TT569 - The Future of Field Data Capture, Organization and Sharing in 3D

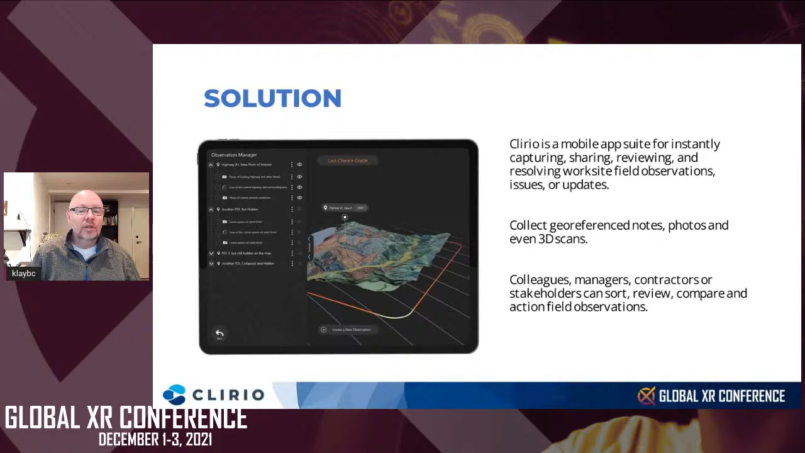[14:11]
So it allows you to collect georeferenced notes, photos, and even 3D scans. And then your colleagues, managers, contractors, or stakeholders can sort, review, compare, and action these field observations in real time. So I want to talk a little bit about, you know, what that entails. So in addition to the field notes, we can also add large-scale photogrammetry, LiDAR, CAD,
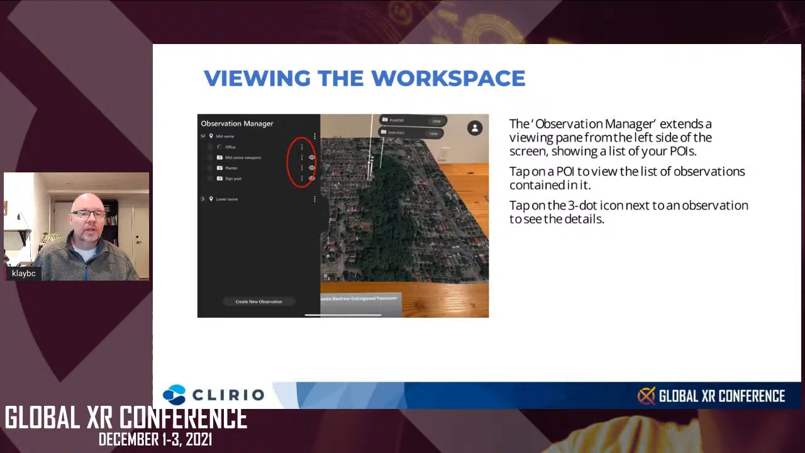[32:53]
So when you open that up, that will actually show the individual points of interest. Those are the pins on the map. And then when you open those up, it will actually show you a list of the observations that you took at that place. And you can tap on the three dots button, and it will actually bring up the information about that observation. So we can do this one of two ways. You can work strictly in the 3D space of the map, or you can work more in the sort of regular 2D version of that as well, or you can move back and forth between the two.
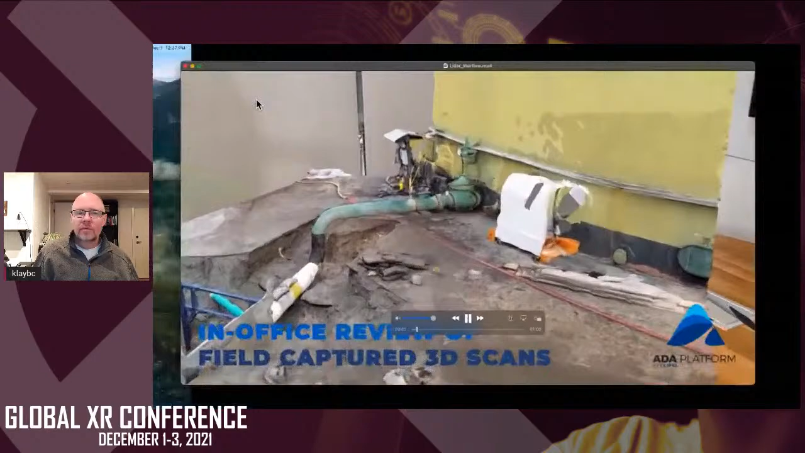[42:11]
So what you're seeing is actually the remote collaboration in action.
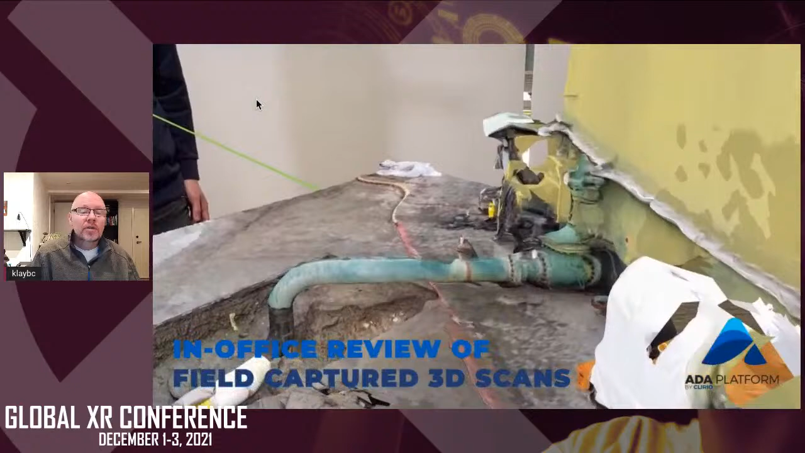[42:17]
So I'm actually recording this off of an iPad, and then we see that there's someone in the same room as me on the HoloLens.